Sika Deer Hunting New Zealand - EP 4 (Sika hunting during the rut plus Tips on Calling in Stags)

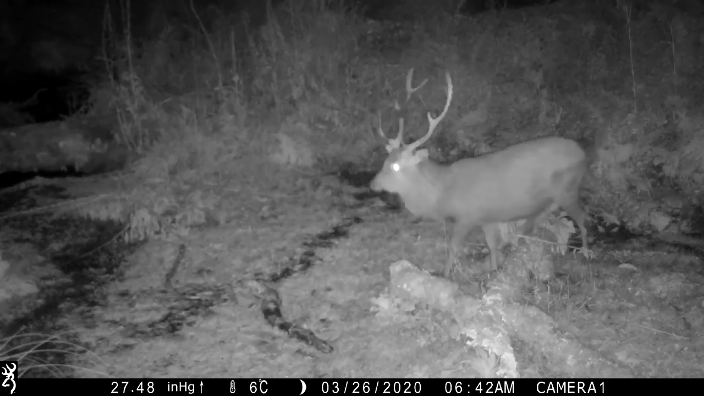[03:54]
Towards the end of March, and just prior to the beginning of the roar, is when we begin to see the inflow of stags, like this nice 8-pointer.